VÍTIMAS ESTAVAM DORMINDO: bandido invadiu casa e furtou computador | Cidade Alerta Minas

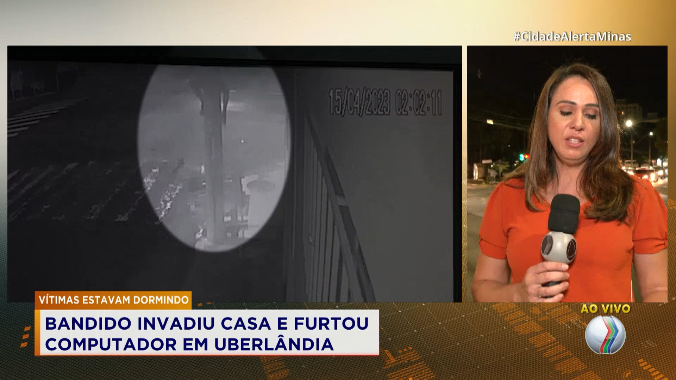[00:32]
Esse flagrante aconteceu na madrugada de sábado no bairro Aparecida, aqui em Uberlândia. Esse homem que aparece nas imagens, ele escalou um poste pra entrar na residência da família que estava dormindo no momento desse furto.
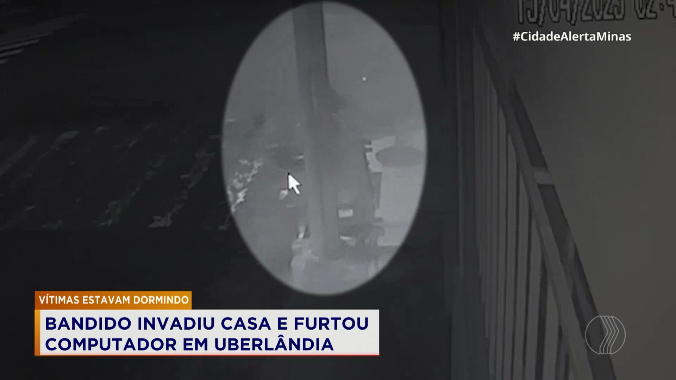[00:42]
E ele consegue levar o notebook da filha do casal, que tinha vários documentos importantes, inclusive o TCC da faculdade dela. Esse furto aconteceu no Sobrado, que fica na esquina da rua Monte Alegre, com a avenida Afonso Pena. E como mostram as imagens, esse homem ficou lá dentro por 40 minutos, de 2 horas da manhã, até as 2h40. Quando a família acordou, até deu falta desse computador, viu?